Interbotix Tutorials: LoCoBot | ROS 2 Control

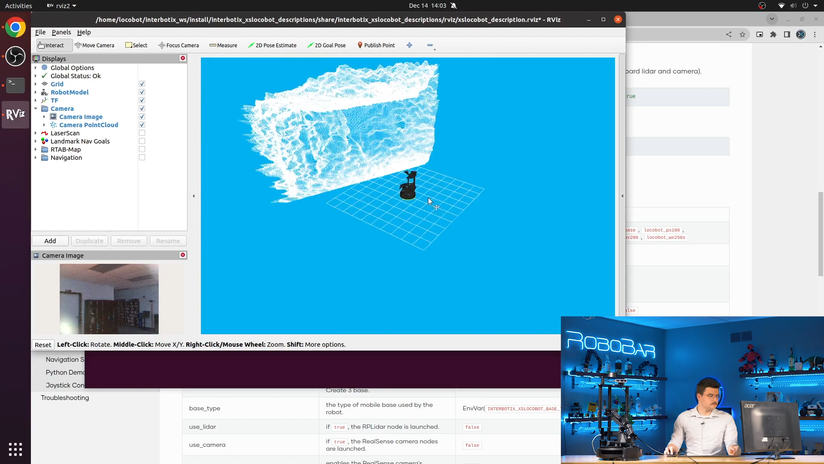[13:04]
You can also visualize our laser scan.
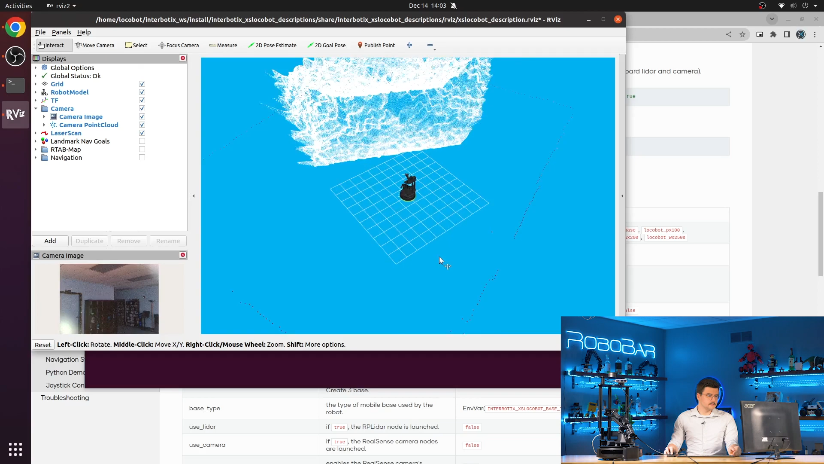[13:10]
So these are all of these dots are different readings from the LiDAR. It's just the border of this room. And that's my head.
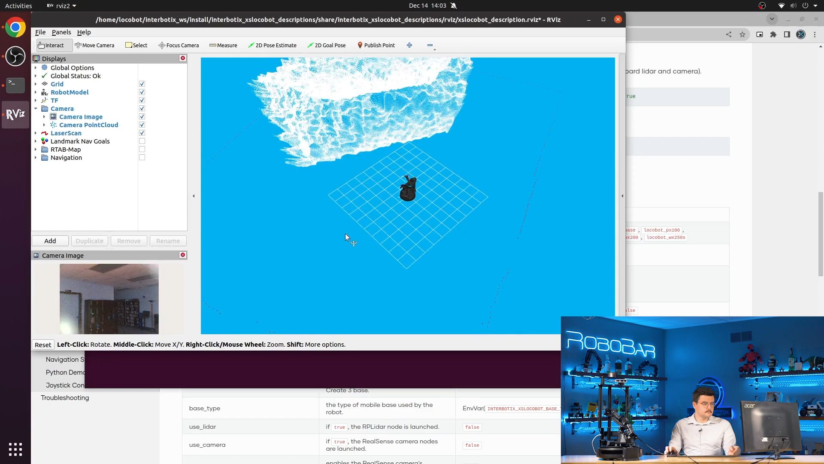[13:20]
Zoom in close to see that.